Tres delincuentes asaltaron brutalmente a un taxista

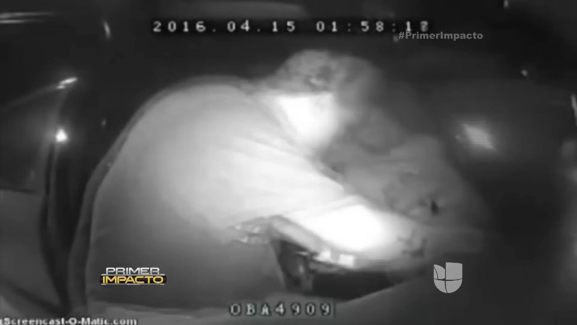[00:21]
Primero lo golpearon brutalmente, luego le robaron el dinero del trabajo del día y su reloj. Pero no contentos con lo que habían hecho, uno de los delincuentes trata de ahorcarlo.
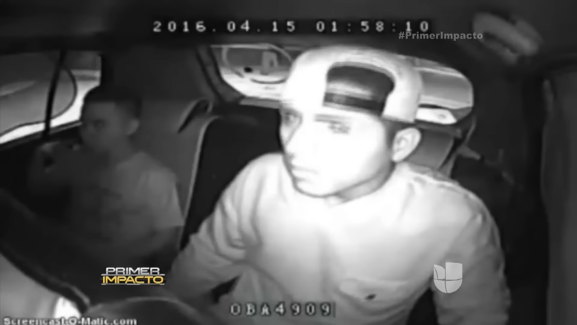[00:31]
El taxista, aterrorizado, se quedó dentro del vehículo mientras los asaltantes se alejaron tranquilamente del lugar y pedía ayuda. Los sujetos que presuntamente cometieron este acto ilícito fueron registradas por las cámaras del EQ911 que se encuentra al interior del vehículo.